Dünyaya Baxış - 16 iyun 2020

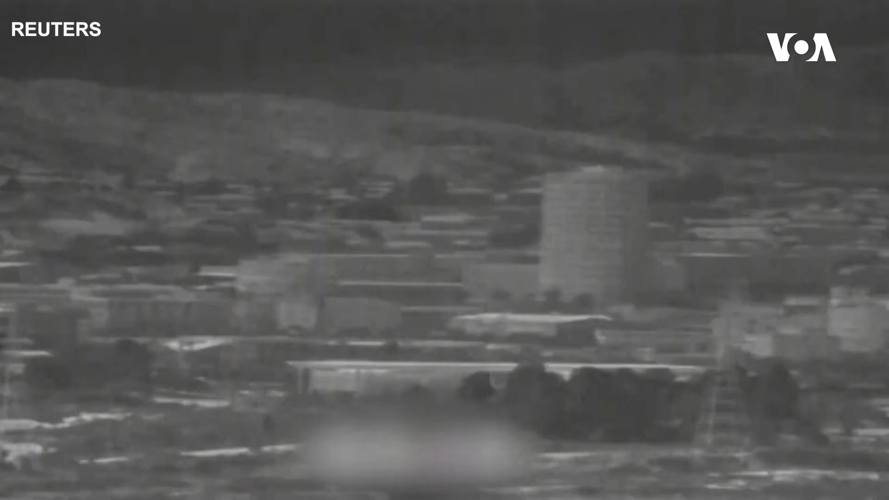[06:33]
Cənubi Koreya mediyası çərşən baxşamı Koreyaları arası əlaqə ofisinin yerləşdiyi, Kaya-Song sənayə kompleksi yaxınlığında partlayış səhsəh edildiyi və tüstünün olduğu barədə məlumat yayıb.